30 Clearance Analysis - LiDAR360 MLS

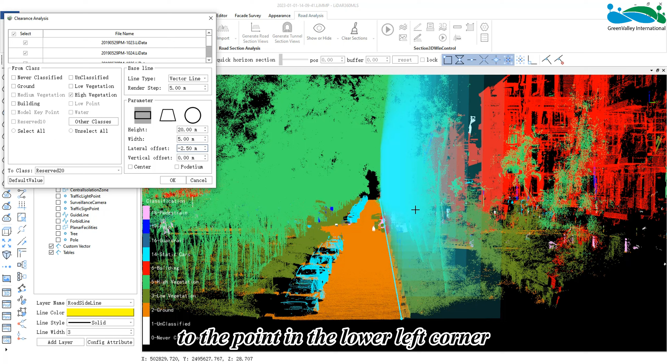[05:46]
if we enter negative 2.5 meters, the vector line will be offset to the point in the lower left corner of the clearance analysis range instead.
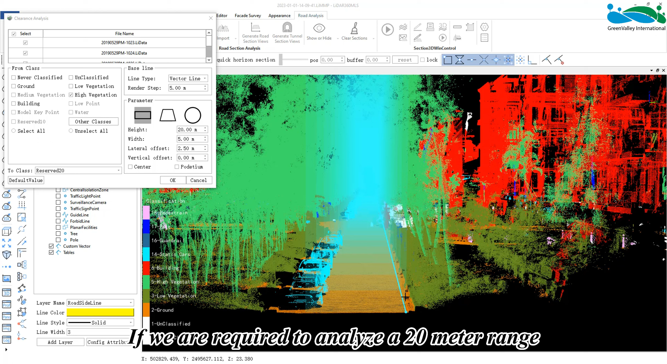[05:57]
Vertical offset can be adjusted in a similar way.
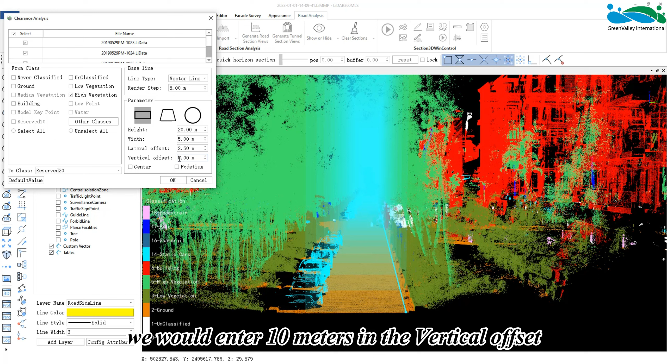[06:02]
If we are required to analyze a 20 meter range 10 meters above the reference line, we would enter 10 meters in the vertical offset.
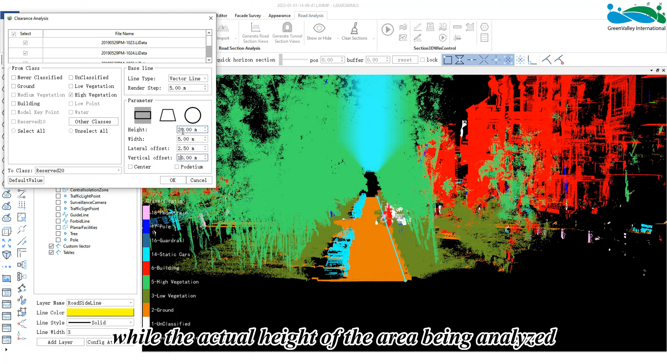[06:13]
This shifts the initial point of analysis of the vertical height upwards by 10 meters, while the actual height of the area being analyzed remains at a total of 20 meters.
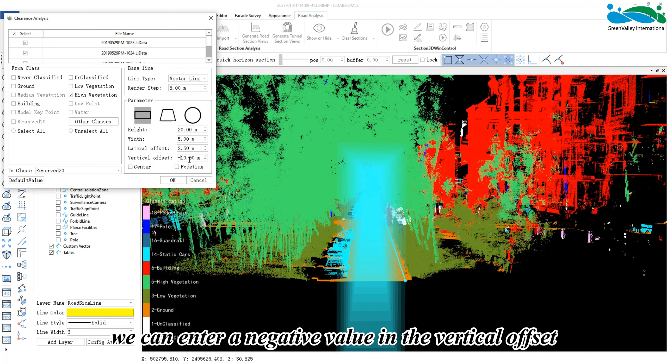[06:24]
If analyzing the area below the reference line, we can enter a negative value in the vertical offset.
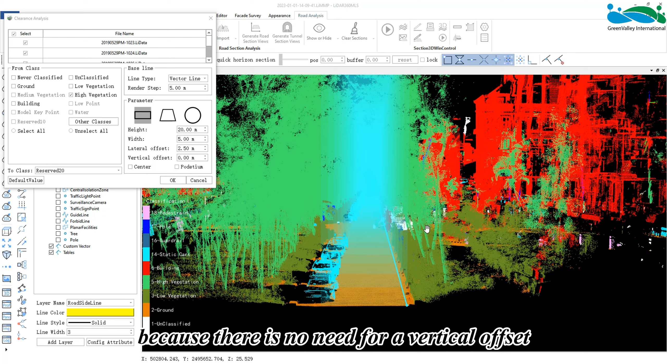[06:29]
In this case, because there is no need for a vertical offset, we can leave the value at 0.
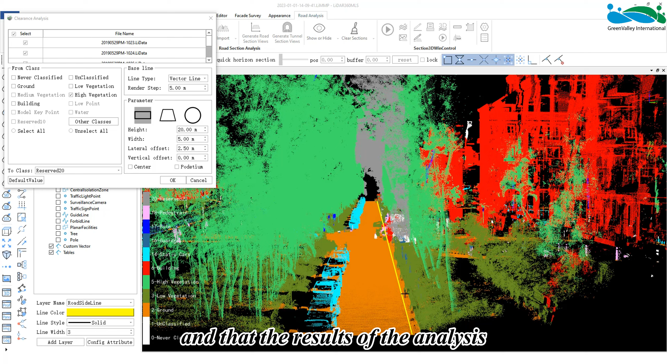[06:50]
After the analysis is completed, we can see the roadside is used as the reference line and that the results of the analysis was from the middle of the road.
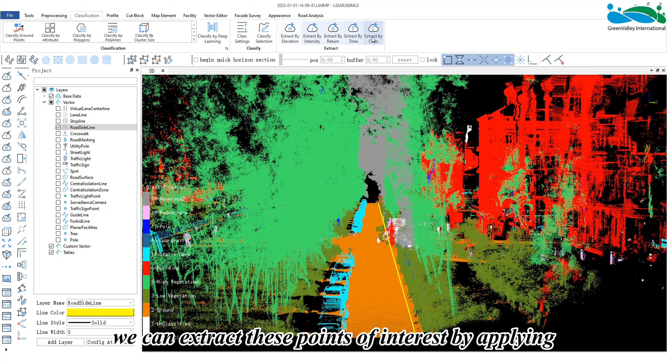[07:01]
Afterwards,
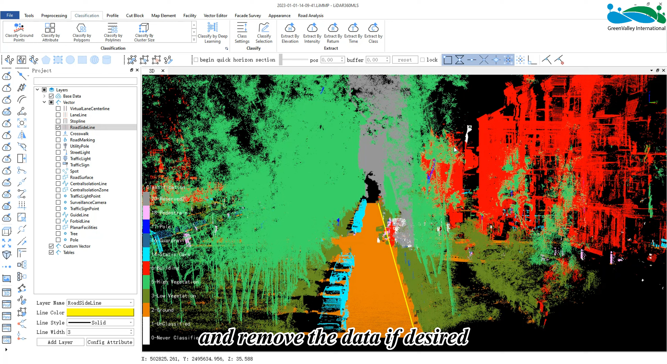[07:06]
we can extract these points of interest by applying Extract by Class and remove the data if desired.